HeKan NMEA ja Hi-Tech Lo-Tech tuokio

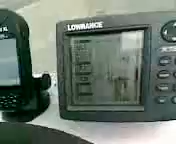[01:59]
Tässä näkyy vähän erilaista teknologiaa on board täällä Hessun kahvilan, eli Hessun blogin veneessä.
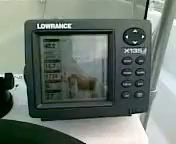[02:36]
Sitten meillä on tässä Lovransen X-135 Kaiku Luotain, jossa itse asiassa on NMA-verkko rakennettu.
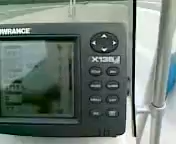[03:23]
Ja tässä näkyy itse asiassa, tällä hetkellä näkyy kaikuluotaimen dataa.
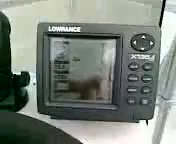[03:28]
Siellä on siis sonari tietenkin päällä, joka näyttää tuossa, että kaloja menee syvyyttä.
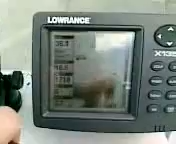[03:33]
Tämä on tällä hetkellä meidän alapuolella 36-7 metriä. 27 metriä. Veden lämpötila on 16,7.
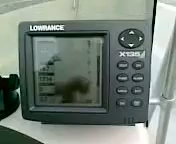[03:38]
Ja moottorissa on kierroksia noin 1600-1700 kierrosta.
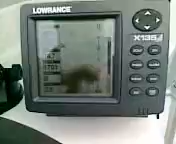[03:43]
Enginetrimmiä voidaan sitten säätää täältä Nami-skuuhtelista.
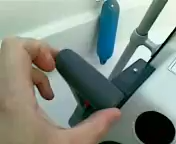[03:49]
Siis tuosta. Niin huomaatte, että se säätyy tuossa kohdalla.
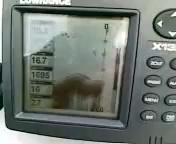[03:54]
Ja fuel rate on tällä hetkellä 27 litraa tunnissa.
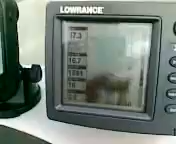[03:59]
Menee bensiiniä. Ja tämä kaikki on siis mahdollista.